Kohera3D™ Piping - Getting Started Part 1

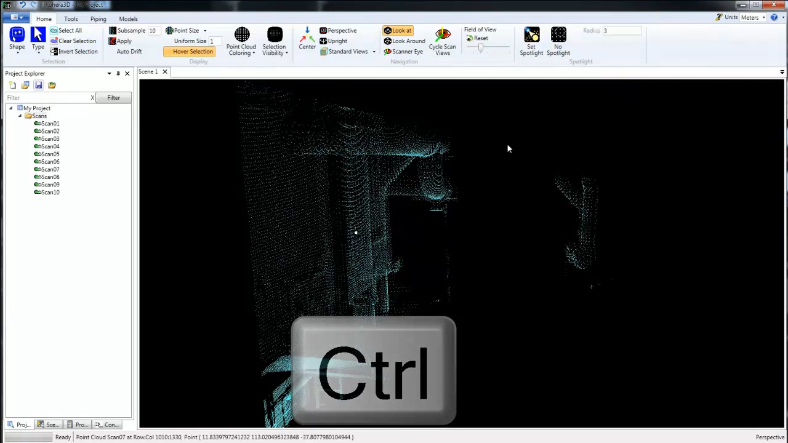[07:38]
And that will deselect areas. And you don't have to just use the box select. You can use the ellipse. Again hold down the control key. And then press the left button on your mouse at the same time here.
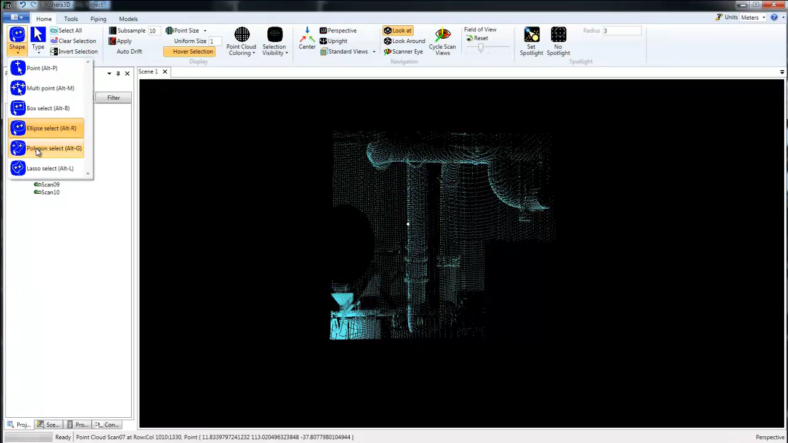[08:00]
And for the polygon you can go through and select. Just click, click, click. And then when you're ready to deselect, hold down the control key and double click.
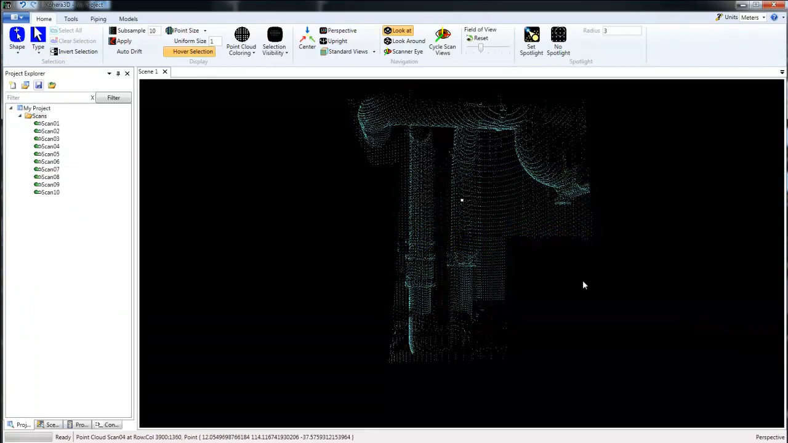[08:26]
And then I'm going to Alt E.
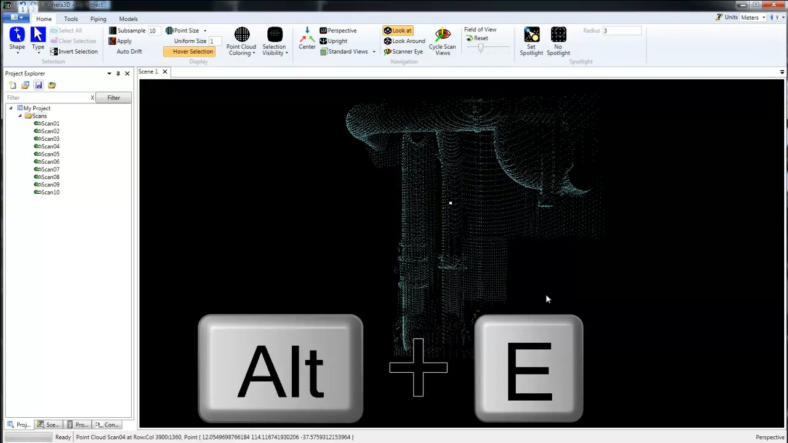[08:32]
And that will bring up a batch point cloud export. What I can do with this is create a point cloud that just has this data. So I don't have to worry about looking at everything in my scans. I can focus on one particular area. Now if we want to bring that into, say, recap and bring that into our CAD program, you can use the text file.
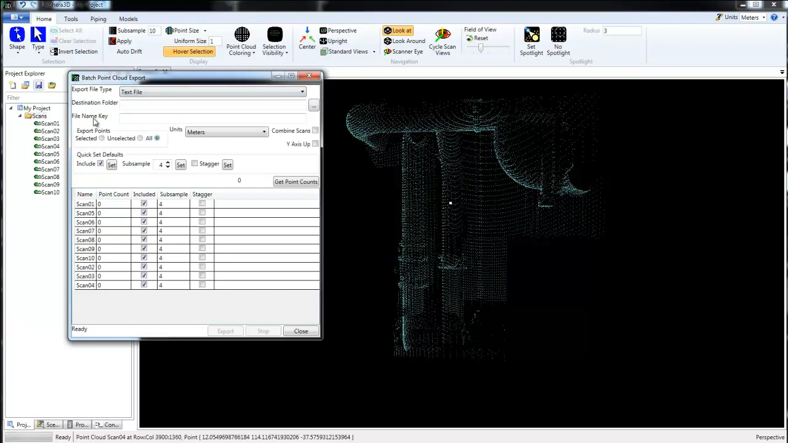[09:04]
Okay, and there's E57 and a variety of other options here to export this data. Another way to do that is, again with the point selected, is go to Save Selected Point Cloud.
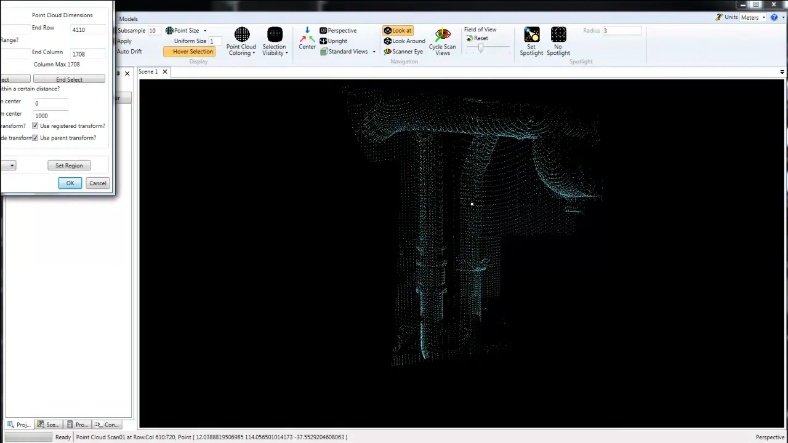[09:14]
Now this does not do a text file, but it will save it as a PTI, which is the scanned file type that is used with Cohera 3D. So I'm going to click File. And that will bring up my location here.
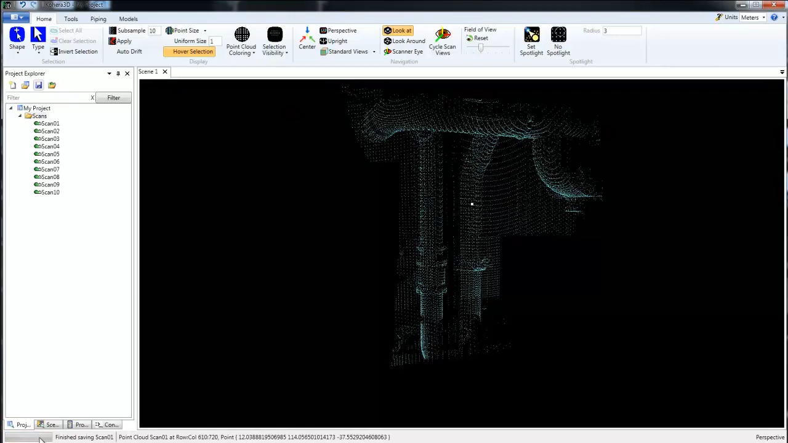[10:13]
We'll see the numbers of the region here change. And then click OK. And that will export the file. And you can see real quick here the progress. It was so fast. Now I'm going to switch back to a selection tool and just clear the selection.
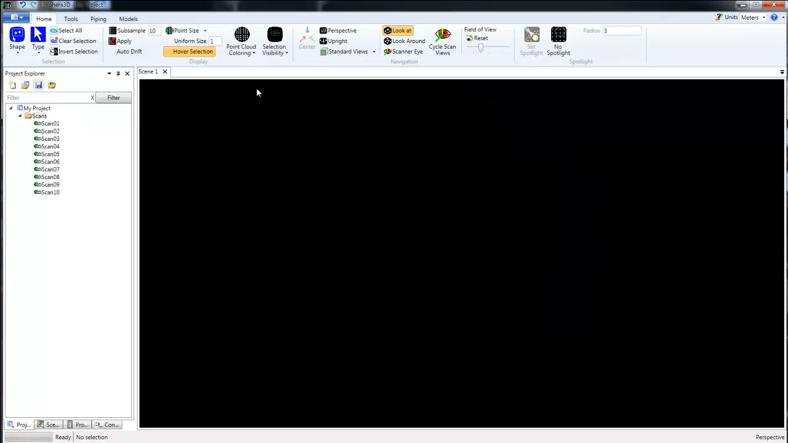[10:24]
Go back to Visibility All. And back to our point.
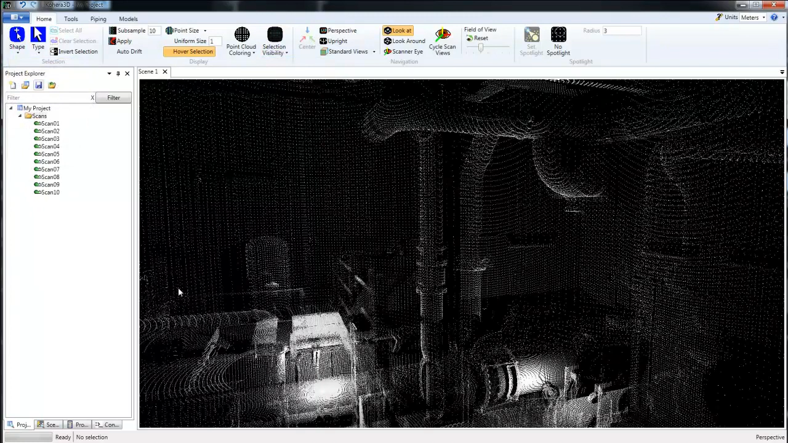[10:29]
Now let's take a look at the scan that we just created. So we'll open.
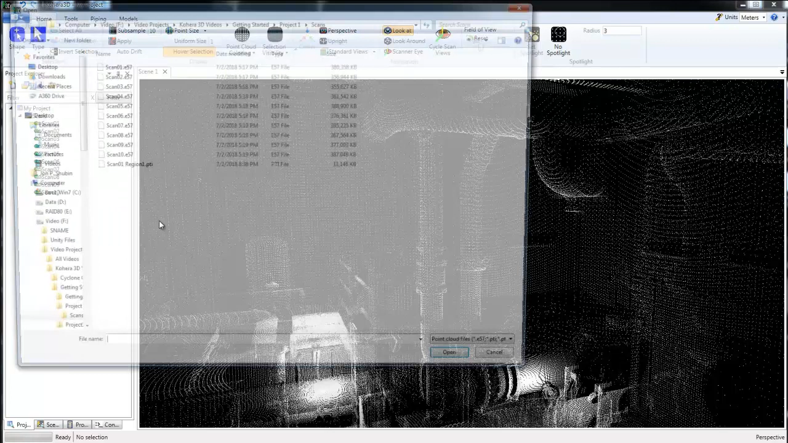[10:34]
And we'll choose the Scan Region 1.
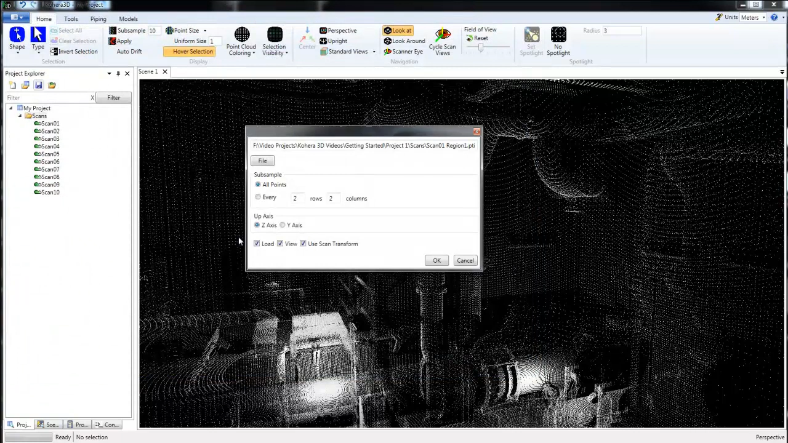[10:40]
When you're loading a single scan, the load and view will automatically be checked. That's fine. I'm going to leave it at all points and click OK. And that will load into an entirely new scene.
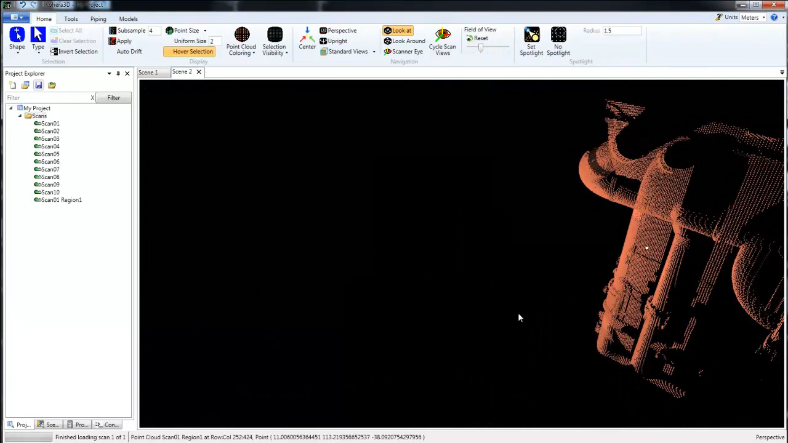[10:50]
And we can just work in this area if we want to. So next we're going to look at creating pipelines.